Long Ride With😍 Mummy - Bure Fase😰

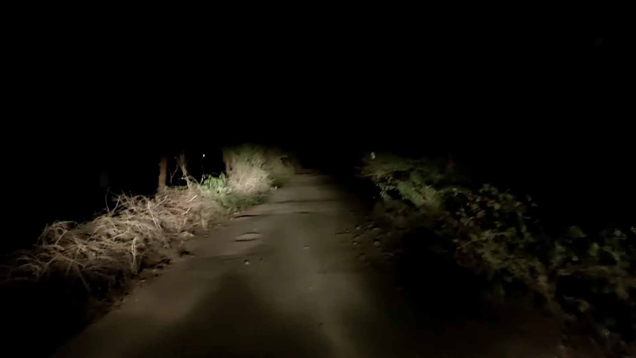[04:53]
ये पाँच-छे किलोमेटर का इसा रास्ता हमें पार करना वड़ेगा जो कि मुस्किल स दस से पंदरा की स्पीड पर पार होगा कही लोग तो इसको